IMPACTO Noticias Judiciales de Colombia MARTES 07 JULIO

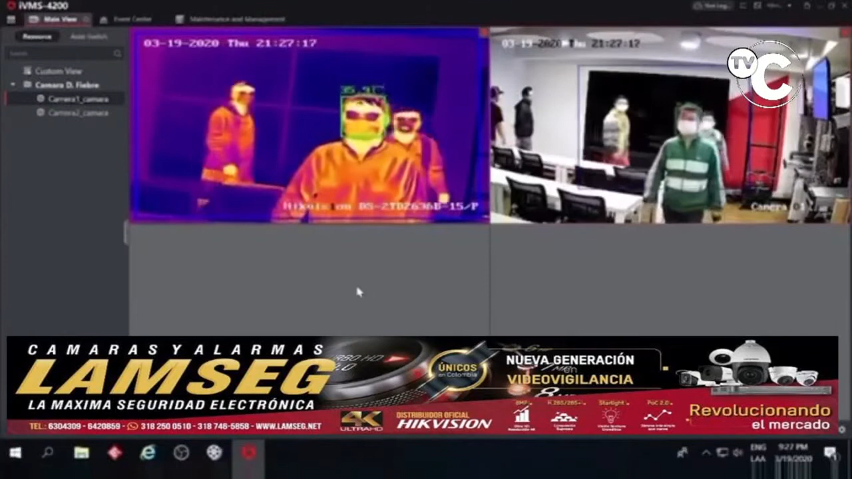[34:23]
Lancet Cámaras y Alarmas le tiene esta cámara térmica que le toma la temperatura a todas las personas como se aprecia en el video y a cada uno se lo toma de manera individual, se lo toma a todos y a cada uno, vean usted, ahí dice la temperatura que tiene, sobre todo estas cámaras son para donde hay gran afluencia de público, como los supermercados, como las plazas de mercado,